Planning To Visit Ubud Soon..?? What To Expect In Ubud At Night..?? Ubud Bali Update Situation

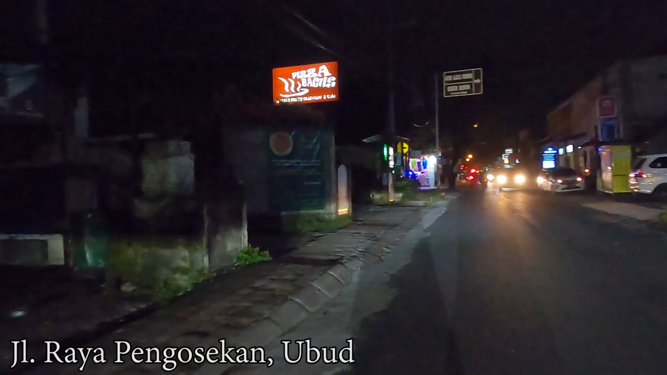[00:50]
update situation how are you today i hope you're doing good safe and healthy wherever
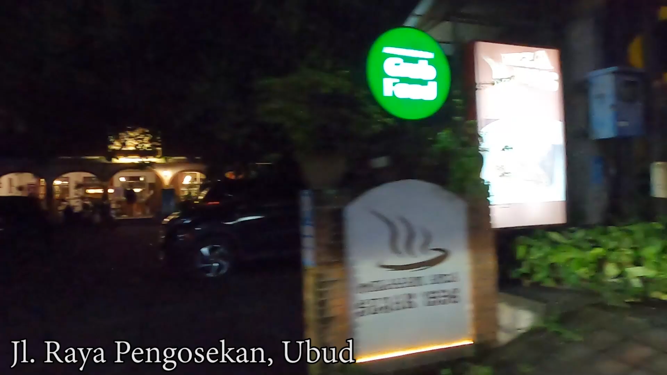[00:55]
you are okay today or this evening i'm in Ubud area and
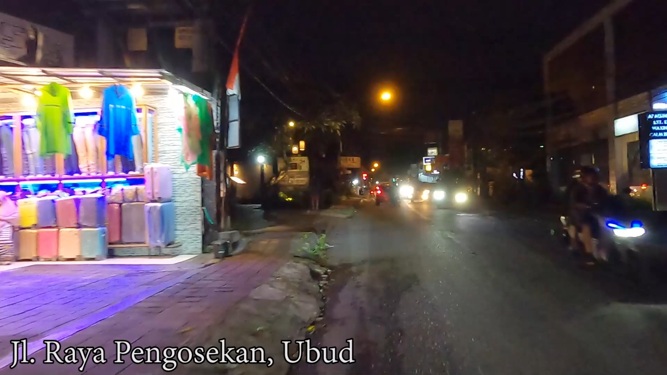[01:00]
i would like to drive you along this street this is Jalan Raya Penguasekan in Ubud and later i'll continue to Jalan Monkey Forest and also Jalan Raya Ubud by the Ubud center guys
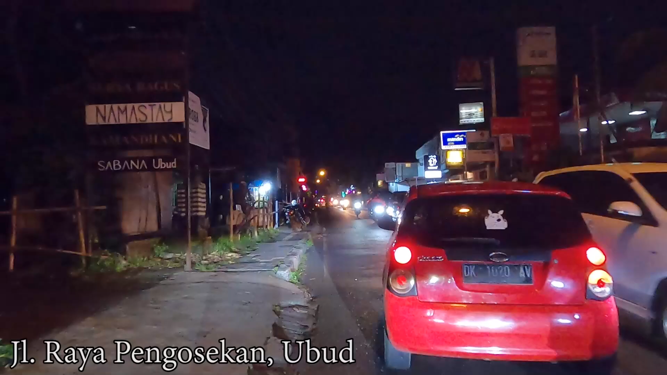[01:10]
since this evening is a weekend so let's see how is the situations in Ubud don't go anywhere and let's watch until the end of this video okay so this is the situations here at Jalan Raya Penguasekan in Ubud as you can see the street situation is normal i mean not really busy only few scooters and cars passing by and here right side that is a nice cafe they are open of course i think since now it's around 8 o'clock in the evening so most of the businesses are open
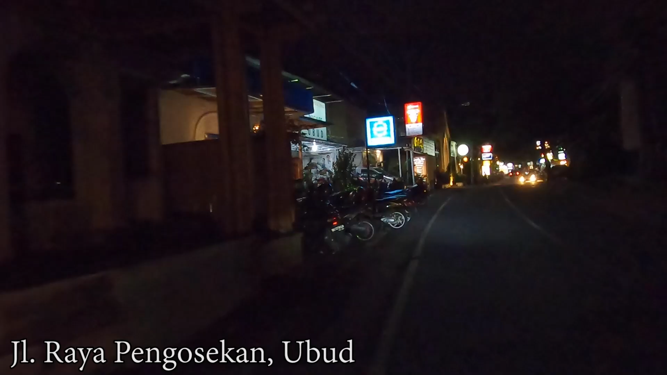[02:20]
and here nothing much is happening it was italian restaurant before but as you can see they are under renovation and next to it here is the greek restaurant i think greek grill something like that and as you can see guys they are quite busy which is good to see that
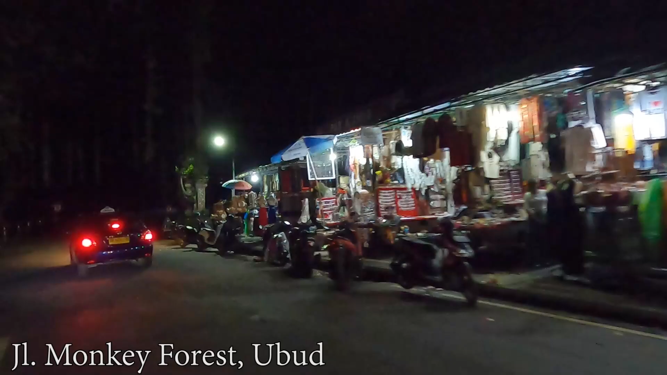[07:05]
rupiah guys i hope they will not increase it again because some of our tours
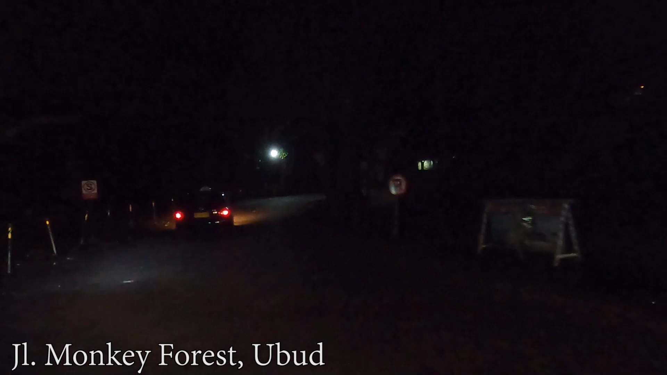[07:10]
including entrance tickets so we need to spend more money during the tour okay so let's continue here on the left side is ganesha cafe or
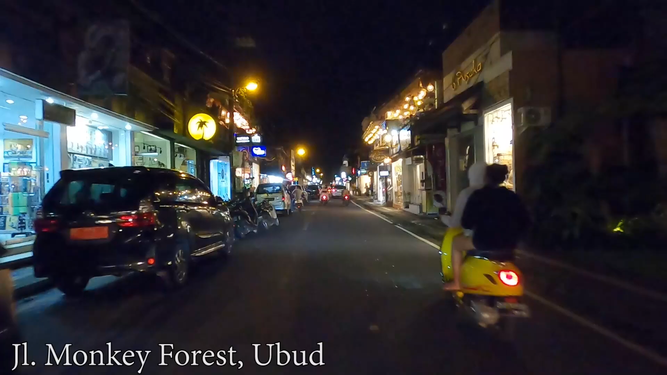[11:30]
And in this area, I think almost all the businesses are open guys. Shops, cafes, restaurants. So if you like to do some shopping by this time, you still can walk around in this area. Like here on the left side, I think this is a new shop. Bali made in Bali.
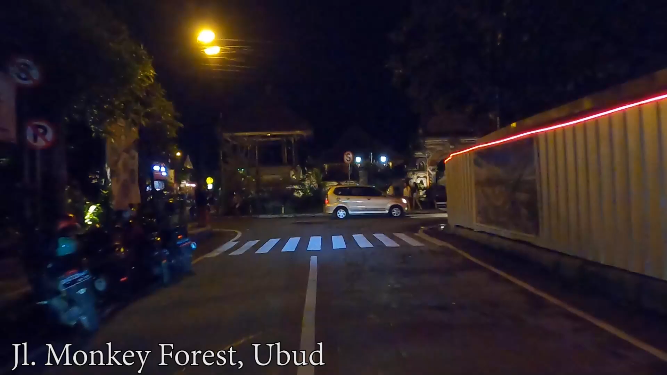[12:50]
Maybe it's still quite long time. In front of us is the Ubud Palace.
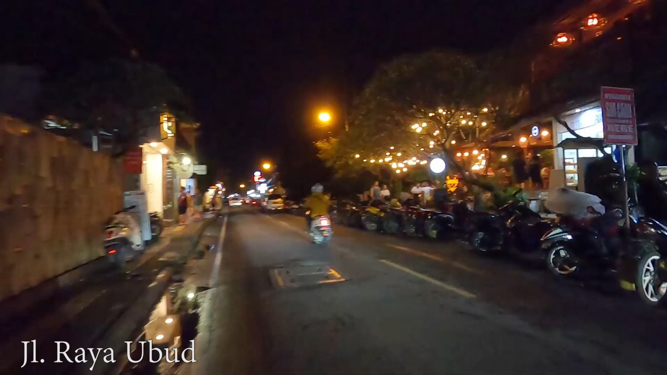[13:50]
And right side is the simply special restaurant. It's kind of like a busy restaurant. I think they are doing good.